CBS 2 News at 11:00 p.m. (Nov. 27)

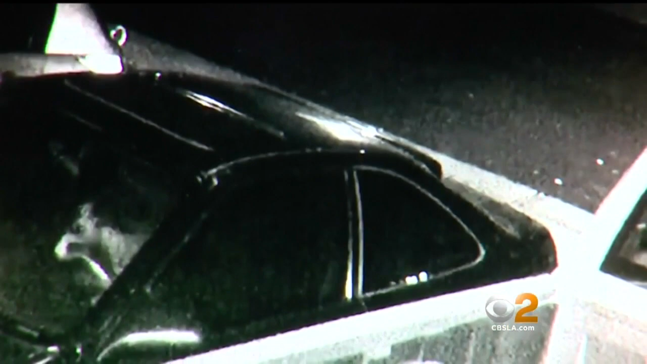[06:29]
IT DIDN'T EVEN HAVE A BATTERY, SO THEY GOT CREATIVE. WATCH THEM COAST THE CAR DOWN THE DRIVEWAY AND THEN USE THE HONDA TO PUSH IT DOWN THE STREET. THEY TRIED PUSHING IT WITH THE WHOLE CAR, LIKE FROM THE BACK WITH MY CAR, WITH MY BABY.
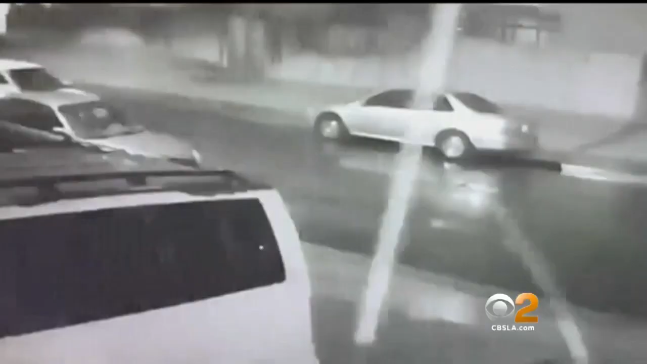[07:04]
THE RASH OF CAR THEFT STARTED THANKSGIVING MORNING WHEN ANOTHER WHITE CAR, POSSIBLY A MITSUBISHI, PULLS UP TO THIS MORENO VALLEY HOME. THEY'RE CAUGHT ON CAMERA DRIVING AWAY WITH THIS CAR.